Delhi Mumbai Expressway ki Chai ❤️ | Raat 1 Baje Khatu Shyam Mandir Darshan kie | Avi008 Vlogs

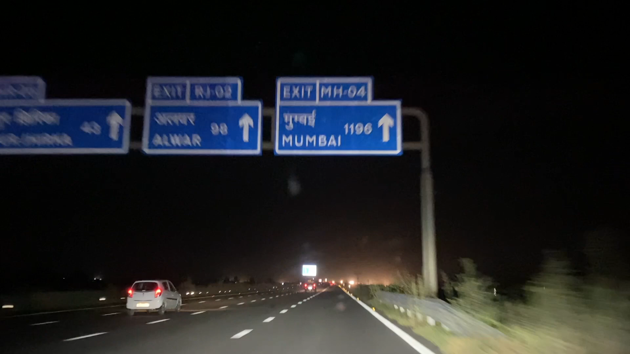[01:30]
गया था और नॉइडा से ये दिल्ली मुंबई एक्सप्रेस वेजिस पे अब हम करंटली चल रहे हैं इसको पकड़ने पकड़ने में बहुत टाइम लग गया था अभी रात के ओ रहे हैं लगबख सवा साथ और अब आगे
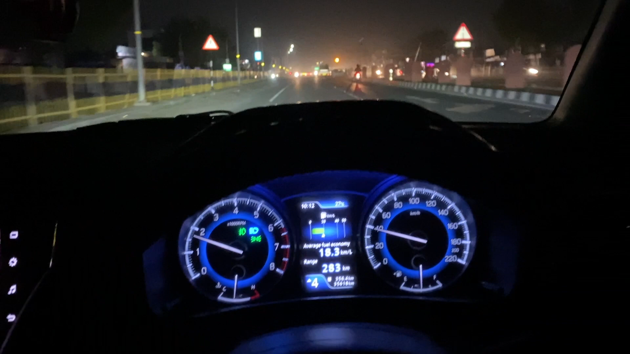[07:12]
तो एक चीज़ और बतानी दी जो यह मुंबईवाल एक्सप्रस भी एक्सप्रस में बहुत अच्छा है हांजी अभी नेन आरी है
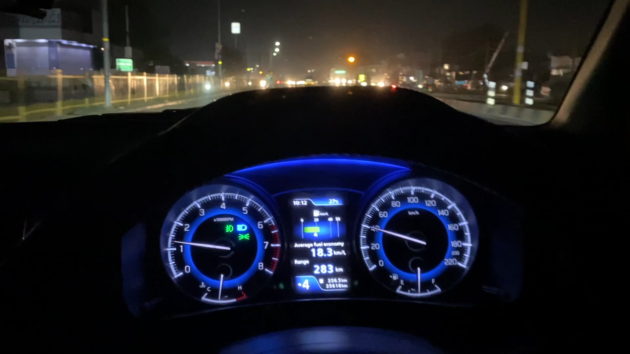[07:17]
यह ज़िए आँ तो रही है अब भाट से तो गोरी है अब तो लग रहा है
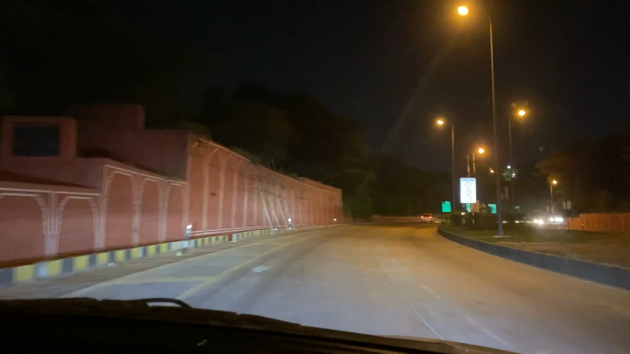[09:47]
बहुत अच्छा है यह पिंग सिटी में स्वागत है हमारा भी और सभी आप सब कर भी
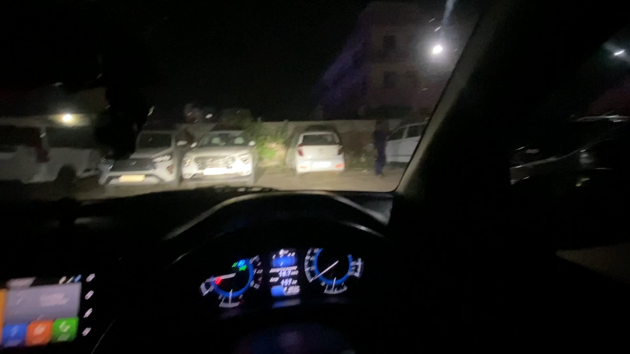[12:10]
हैं उसको भी बंद करते हैं देखते हैं कितने किलोमीटर्व जब लास्ट होके थे एक याडवे किलोमीटर और टोटल गाड़ी कितनी चल गई यार हमारी